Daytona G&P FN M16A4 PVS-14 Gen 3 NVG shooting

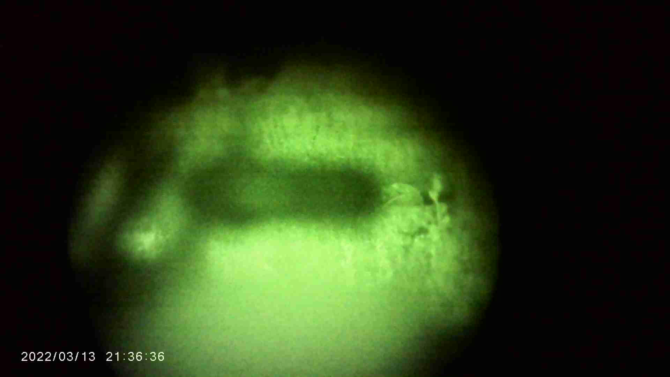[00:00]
all right this should be dual illuminator and
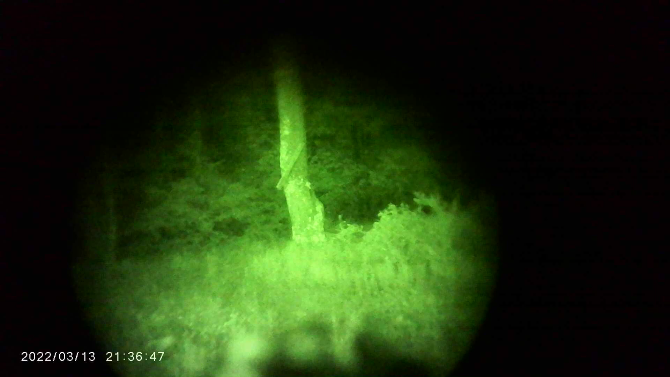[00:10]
dual dual so aim high and illuminator high
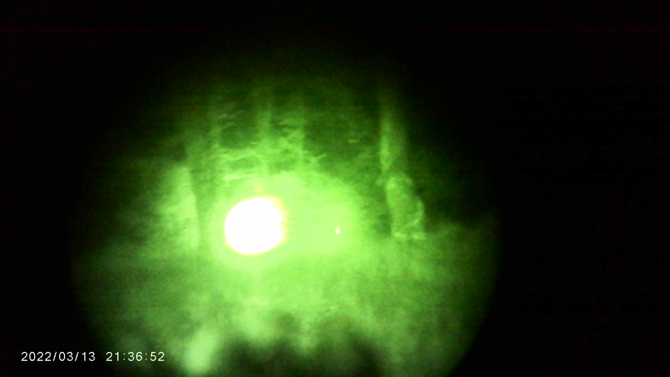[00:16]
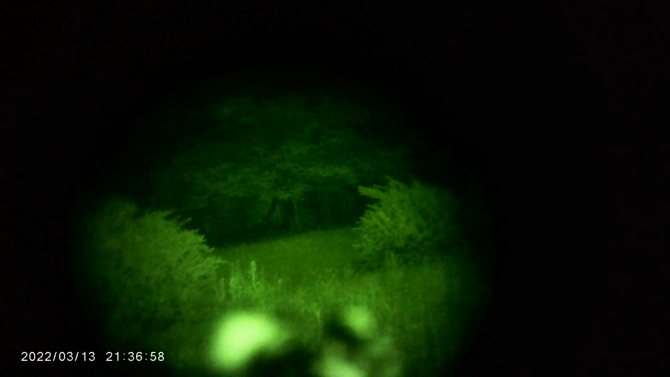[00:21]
and then this should be illuminator high and
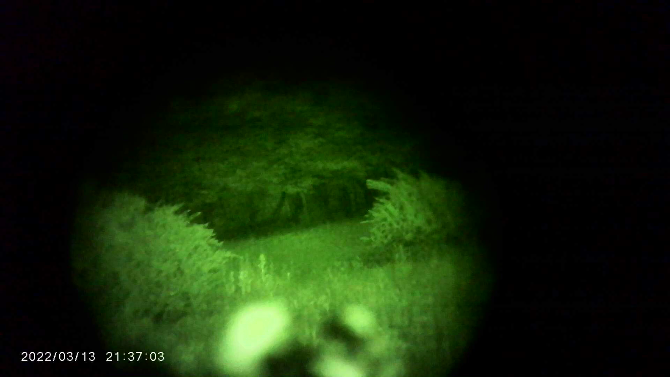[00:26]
this is aim high dual
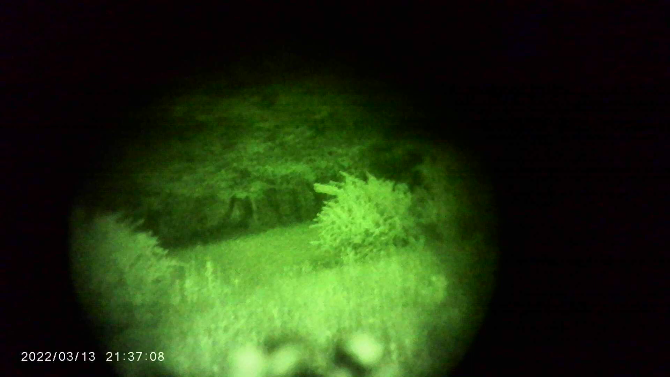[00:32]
low and then I'm just gonna go to aim
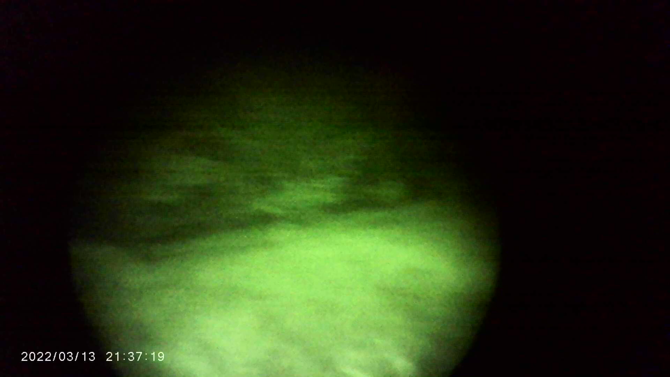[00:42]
low and this is the surefire on IR the weapon light m952v with this you should still see the BBs
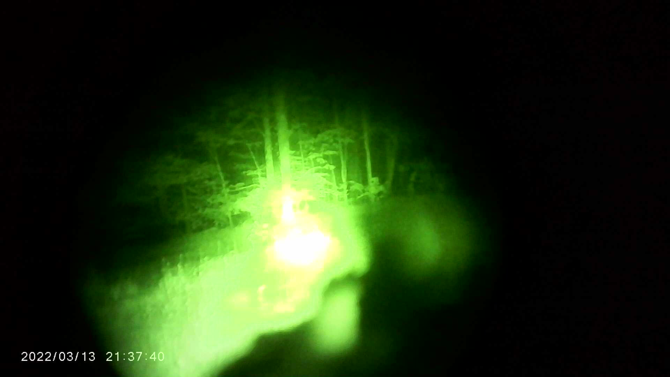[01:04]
and then we'll do
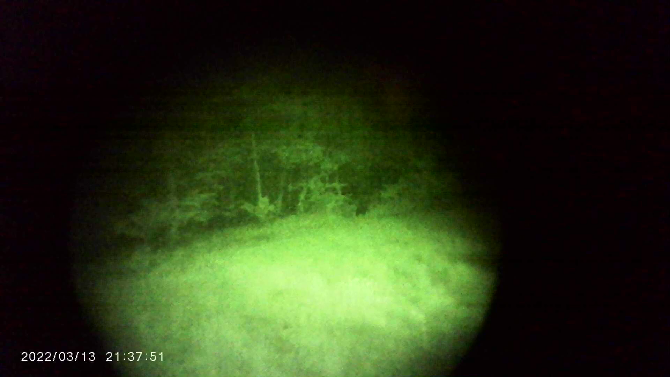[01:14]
aim high that is a wheelbarrow let's see if I can hit it with the laser on low where am I hitting